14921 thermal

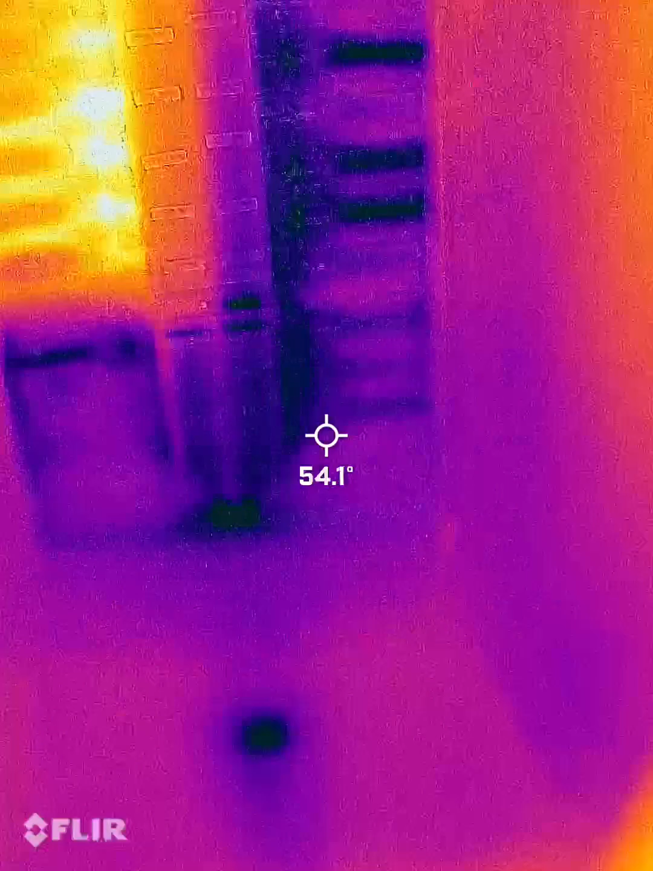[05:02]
There's the piping, hot and cold.
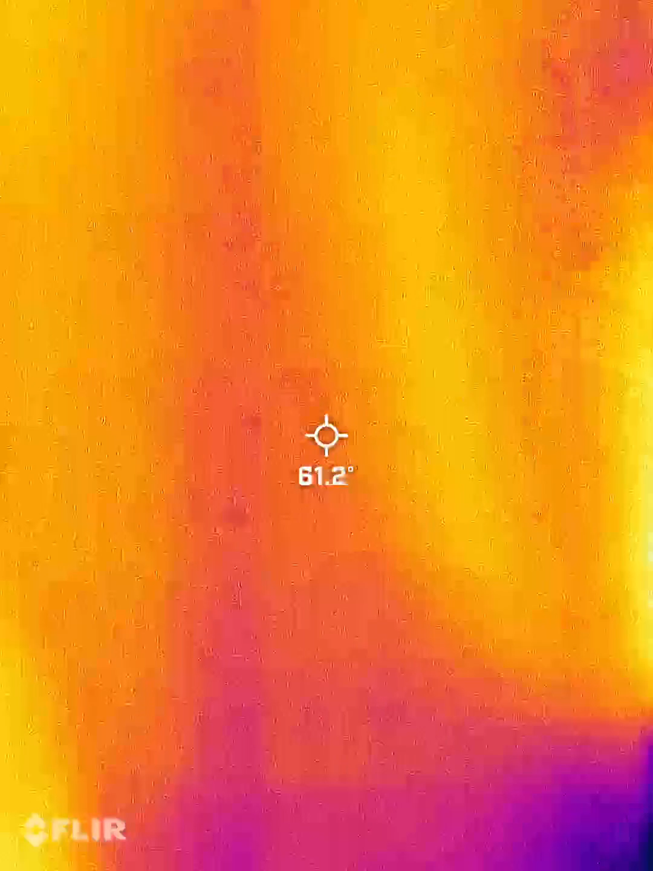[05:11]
Yeah, so essentially, some missing insulation in the attic.
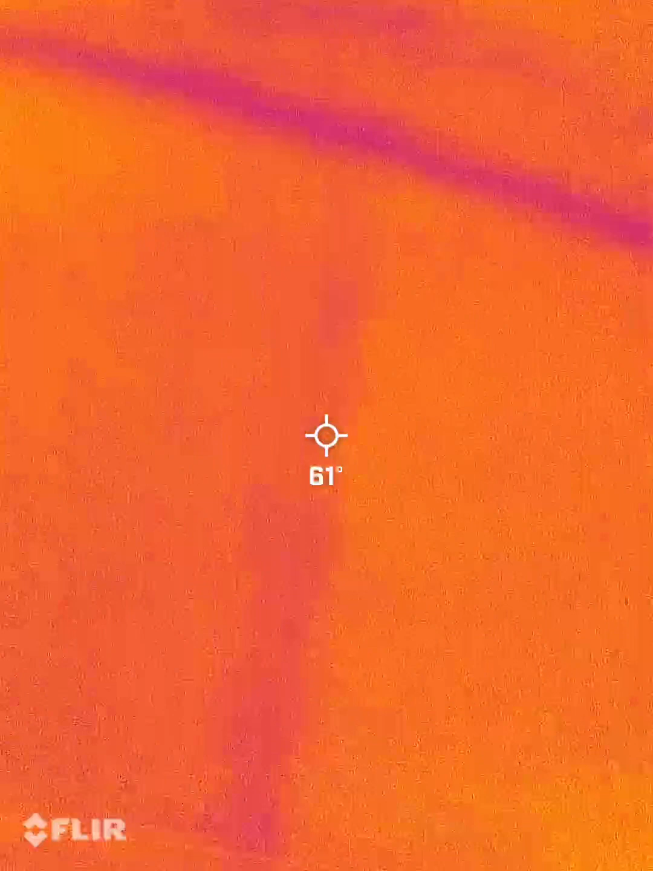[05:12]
Front door could be a little bit tighter.